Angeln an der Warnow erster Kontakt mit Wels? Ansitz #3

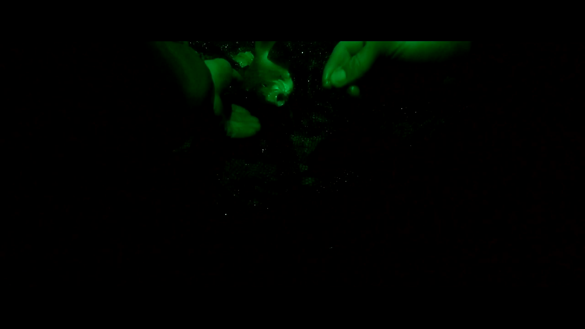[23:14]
Schön ist hier, jetzt muss ich erstmal hier den Haken rausholen. Der hat aber nicht tief gestuckt, oder?
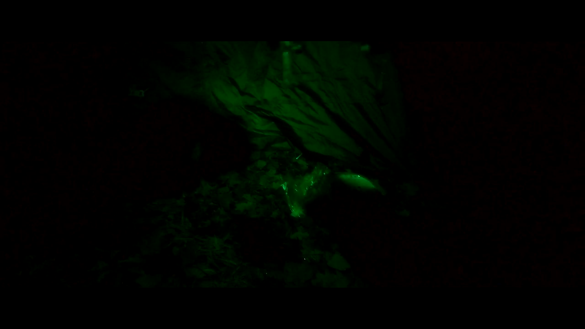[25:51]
Oh, scheint irgendwas dran geknabbert zu haben. Sieht zumindest so aus. Ich bin gerade mega aufgeregt.